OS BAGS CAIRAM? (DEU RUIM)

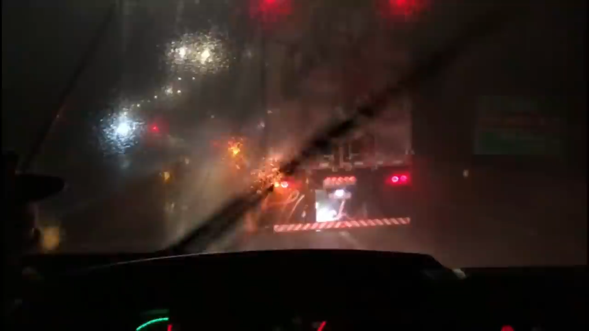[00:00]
Olha isso caralho Agora fodeu de vocês Olha ali ó A arletina Da clareta
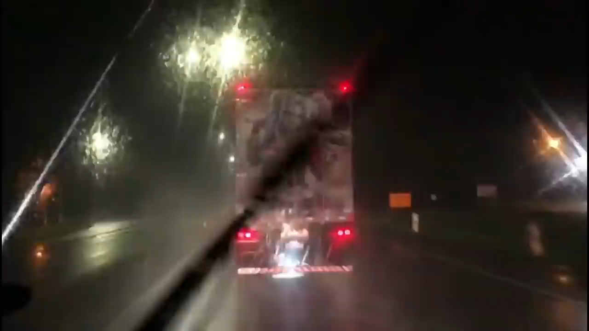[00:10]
FHzão com a rosa Olha isso Ui Agora eu gosto
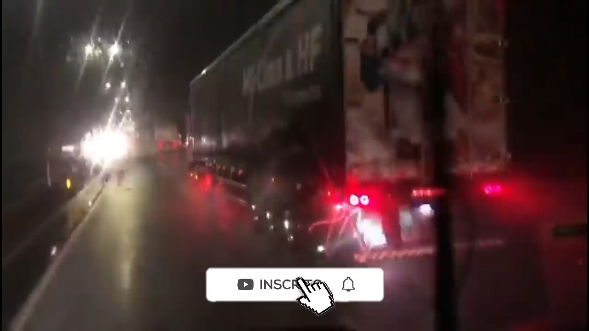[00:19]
Olha a cor desse FH Olha o rosa querido